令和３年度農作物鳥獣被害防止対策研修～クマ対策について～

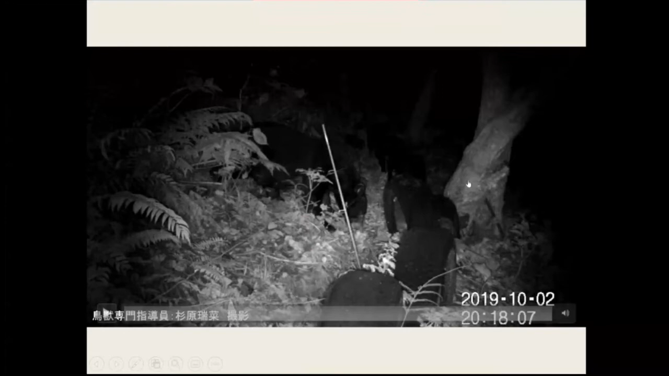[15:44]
ようなような毎日出ていた熊で電気柵を対策で張った場合にですねここ電気柵が1、2、3段張ってありますこれクマが見えると思います今ですね1段目に触れてびっくりして逃げていったんですけどこのようにですね適切に電気柵を張って電流が流れていればですね電圧が流れていればクマを防ぐ侵入を防ぐことができます